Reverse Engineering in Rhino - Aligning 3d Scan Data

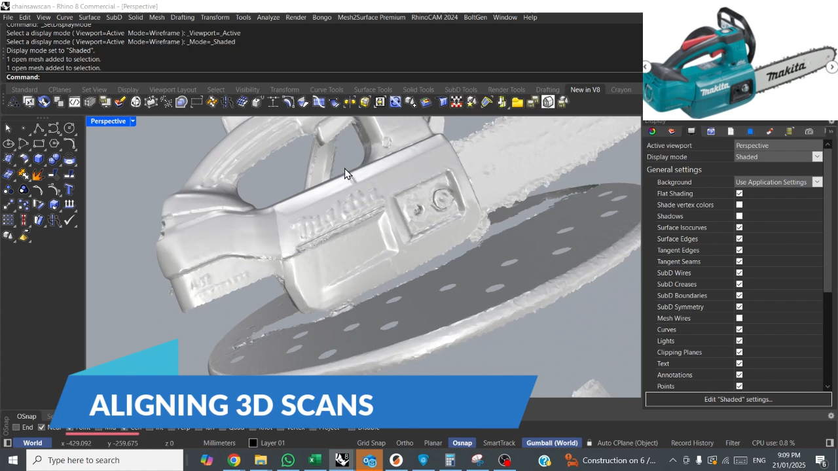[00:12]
It's a scan I did myself with an
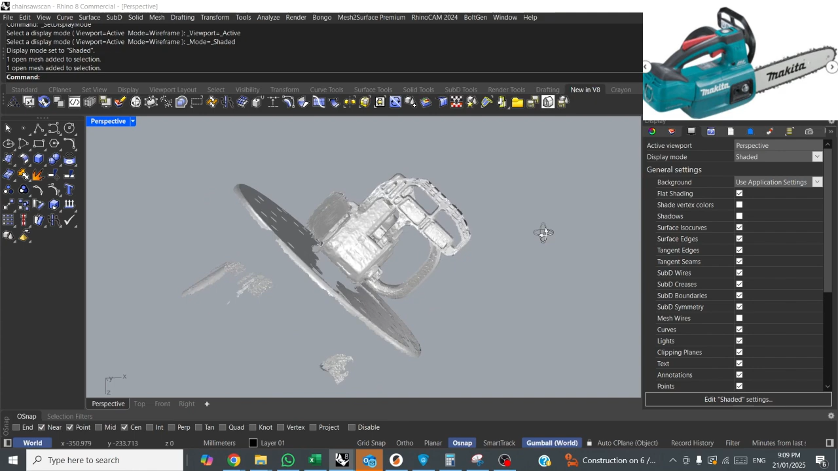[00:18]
Unscan HD Pro on a turntable.
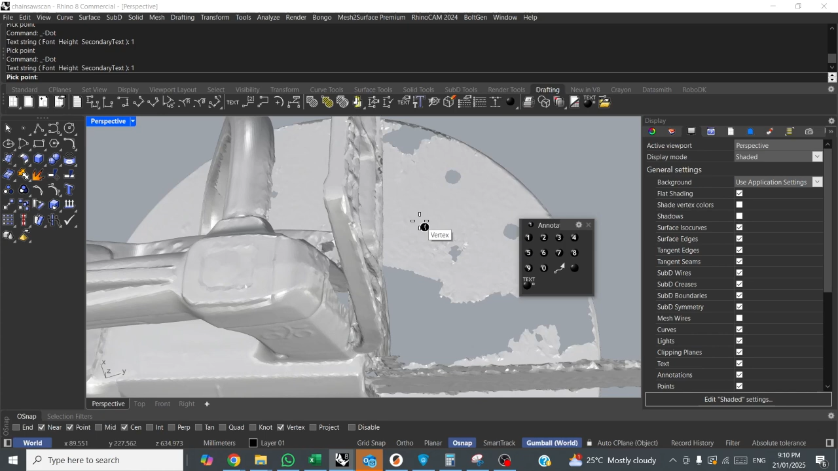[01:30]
or that I want to be flat on the xy plane. And I snap to vertex and I place them.
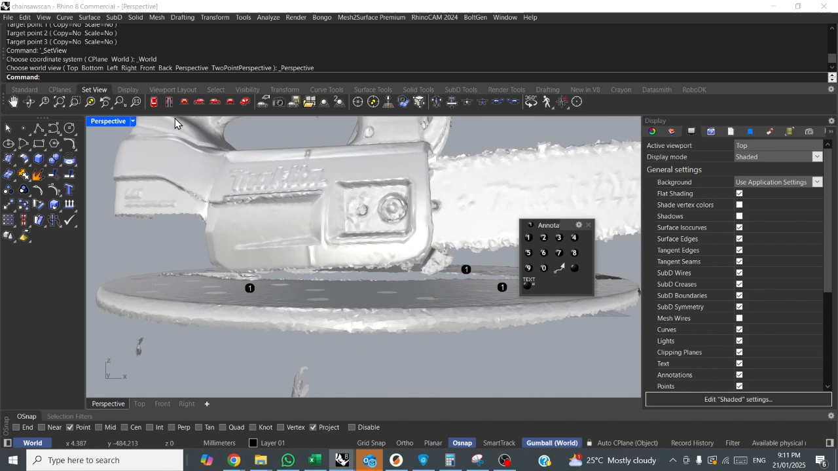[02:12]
Next thing I like to do is to rotate it to the
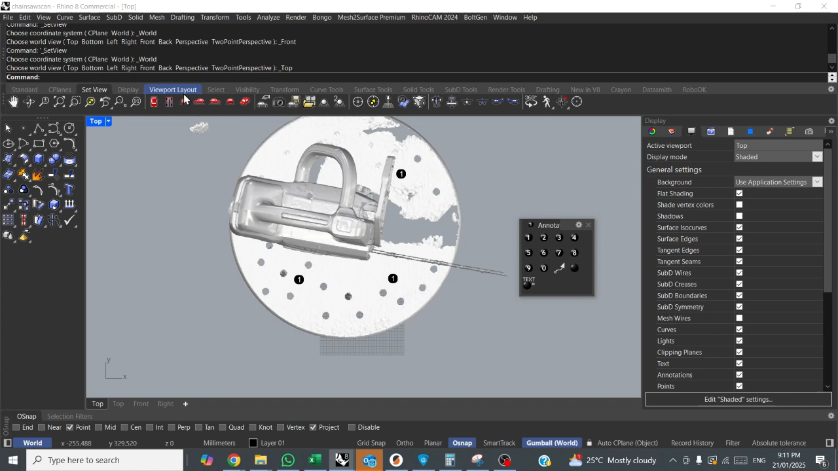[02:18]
main view facing front view so in that case I think it's going to be facing the blade.
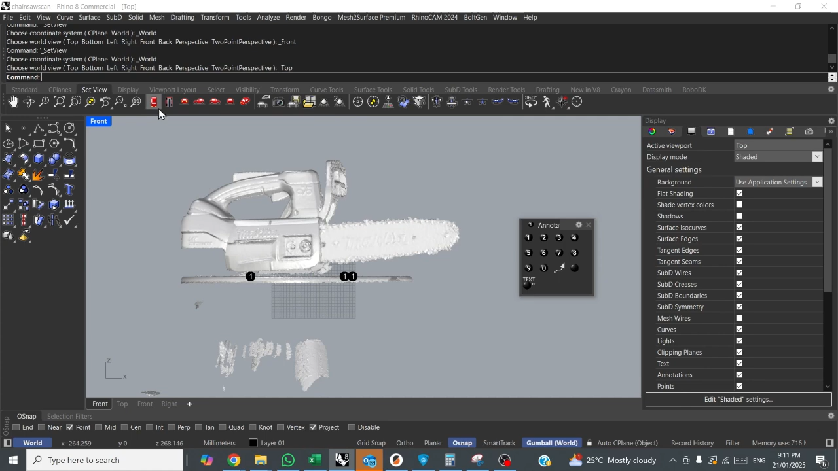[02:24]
So I'll go top view. Same technique again.
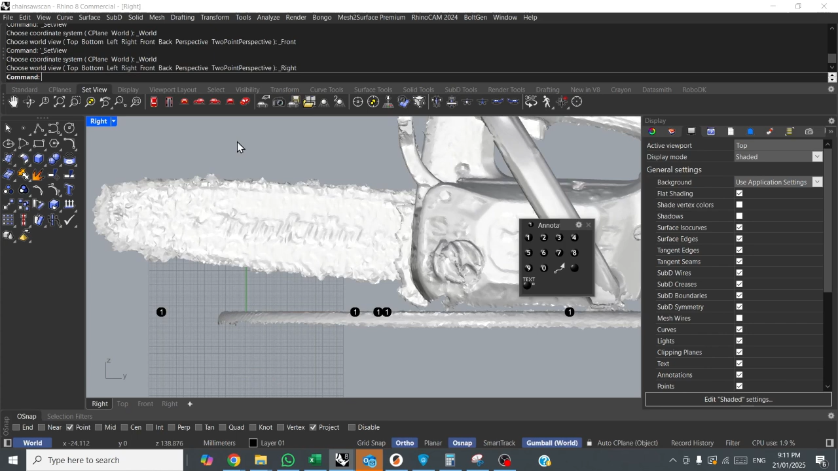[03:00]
Now the scan is correctly aligned to the views.